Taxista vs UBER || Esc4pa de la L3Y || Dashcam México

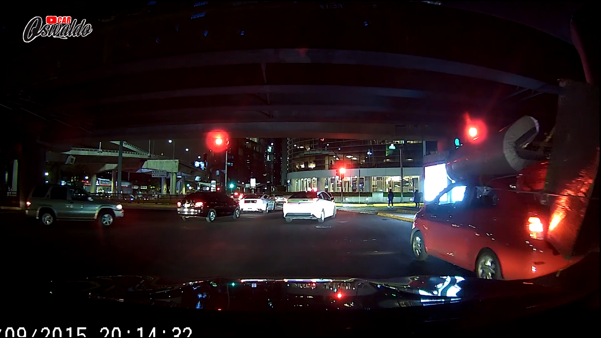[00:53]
¿En serio? ¿En serio? Un refri, se pasó el alto todavía. Seguramente el carrito va todo levantado. Sí, pero no entiendo cómo lo metieron ahí. Ay, no, qué cosa. Está bueno.
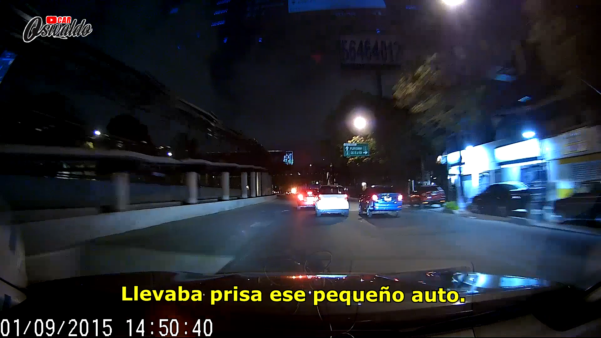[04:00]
Un camión, no manches, en sentido contrario, voy casi...
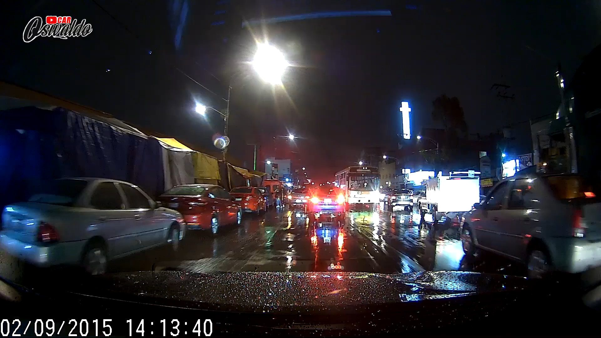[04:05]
Bueno, aquí lo que realmente sucede es que la gente entra a comprar al mercado y deja sus autos obstruyendo el carril de contraflujo.
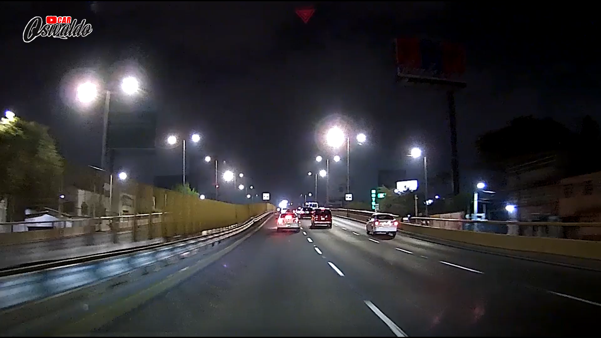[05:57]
Supongo que tuvo algún problema mecánico con la motocicleta, pero se orilla desde la izquierda hasta la extrema derecha con bastante riesgo. Estuvieron a punto de atropellarlo,